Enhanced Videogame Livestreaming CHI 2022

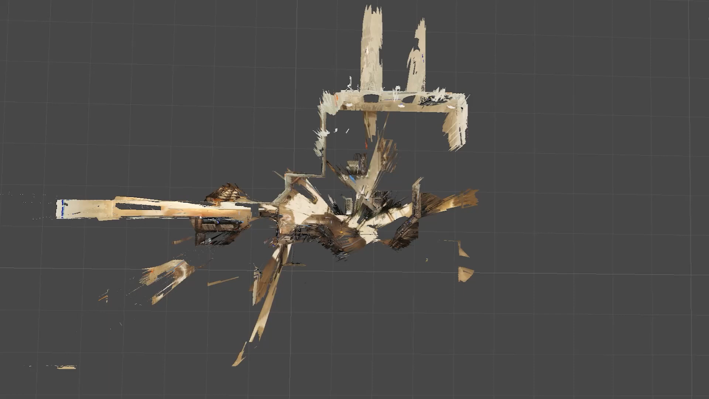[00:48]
This provides everything that we need to visualize the video game data in 3D space,
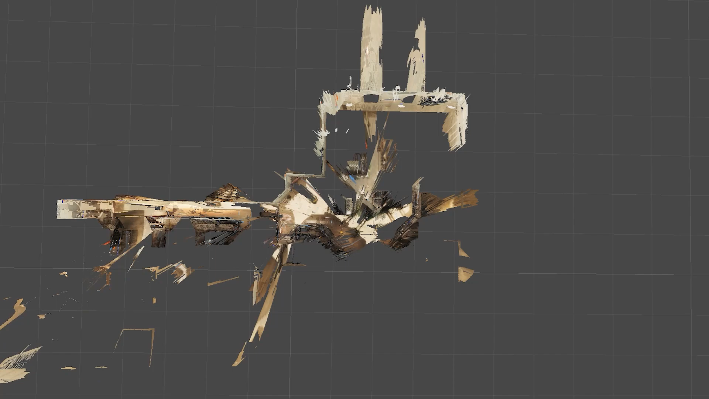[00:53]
allowing us to do full 3D reconstructions of the video game scene, which can be generated frame by frame over time. On the spectator side, the data is then received by the client, which processes the data for different viewing experiences.